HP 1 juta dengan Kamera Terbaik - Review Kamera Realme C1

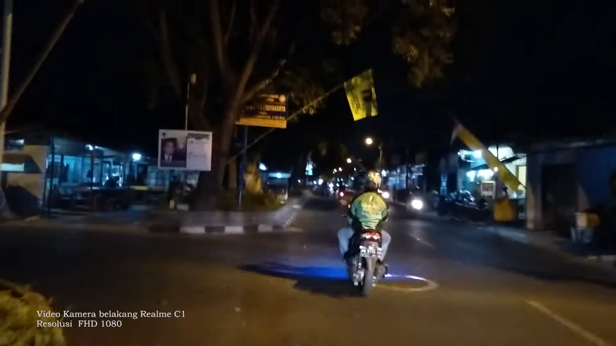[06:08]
Noise-nya ada tapi ya... Gak terlalu nyolok mata banget sih.
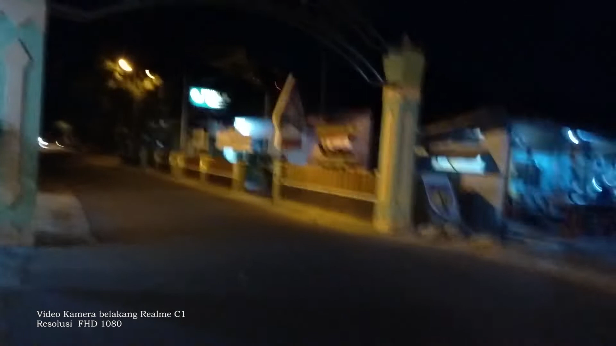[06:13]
Dan ketaranya juga masih bisa ditoleransi kok. Ya, lumayan lah saat low light-nya. Hasilnya seperti ini. Ini ya, perekaman kamera belakang Realme C1 saat low light.